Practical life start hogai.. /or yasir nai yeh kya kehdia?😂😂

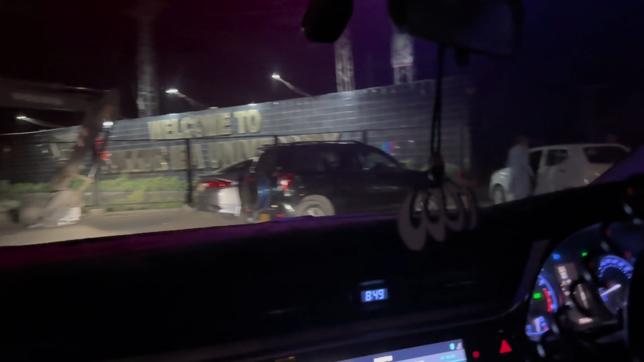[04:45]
سو فائنیل یہاں پر ہم جو نا چائے گریل پہ پہنچ چکے ہیں آپ لوگ یہاں پہ رش چیک کریں یہ دیکھیں ہر طرف گاڑیاں گاڑیاں روڈ پورا جیم لگا ہوا ہے وہ سامنے لوگ